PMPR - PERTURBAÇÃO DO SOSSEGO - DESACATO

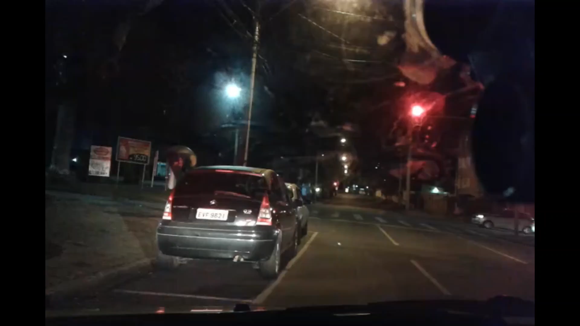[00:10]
Passando na frente da Babilônia agora aí o veículo aí. Chegando próximo a Nicei da Manhãs da Rocha aí, que é tele.